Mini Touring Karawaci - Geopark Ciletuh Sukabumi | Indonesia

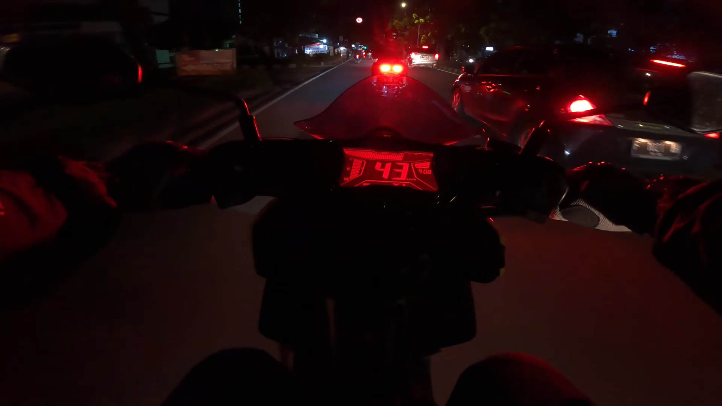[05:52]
Setelah dibubarkan oleh petugas Satpol PP di pom bensin Shell, kita yang tidak sempat berdoa akhirnya langsung jalan menuju pom bensin terakhir sebelum memasuki Cikidang.
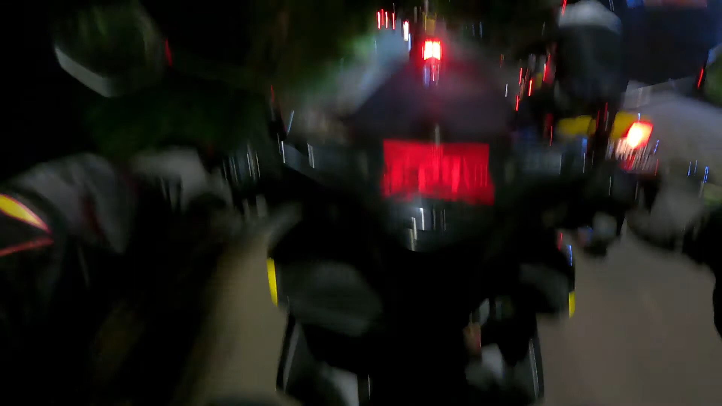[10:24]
Lalu lampu jalan yang tidak ada membuat perjalanan semakin menyenangkan tetapi sangat menyeramkan karena